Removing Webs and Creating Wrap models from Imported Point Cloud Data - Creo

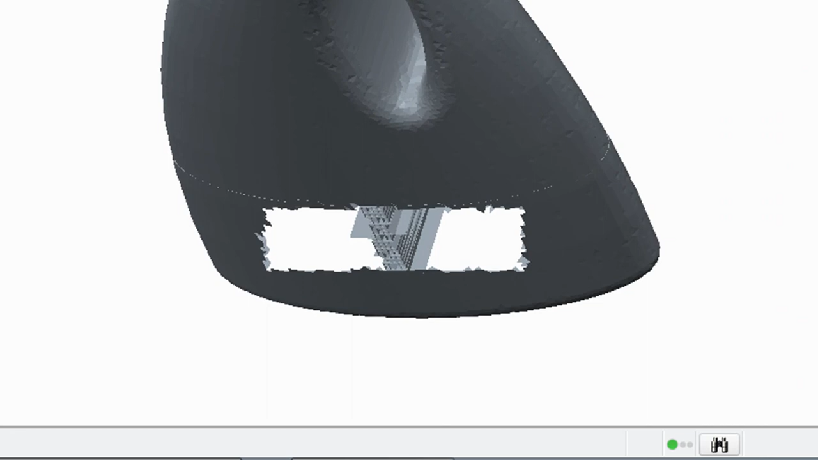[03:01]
Note that the remove webs functionality only removed webs from inside the handle area of the model, not those inside the bottle itself. We can now click undo.